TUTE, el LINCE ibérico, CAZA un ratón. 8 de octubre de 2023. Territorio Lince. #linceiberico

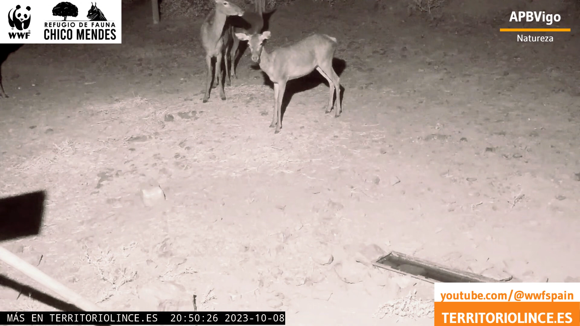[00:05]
siguen las interacciones entre Tute, el lince ibérico, y los ciervos.
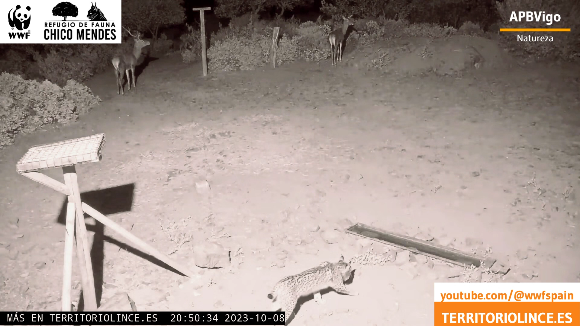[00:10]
Como es un lince joven, empezando su dispersión, parece que los ciervos no lo respetan y tratan de expulsarlo de la zona.
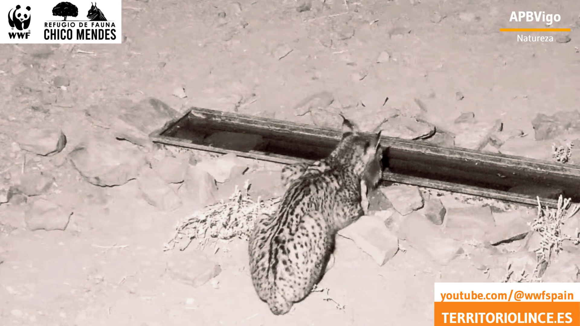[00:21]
A medida que pasa el tiempo, podemos ver cómo Tute les va haciendo frente cada vez con más intensidad. En unas semanas, los ciervos ya considerarán más adecuado huir ante su presencia.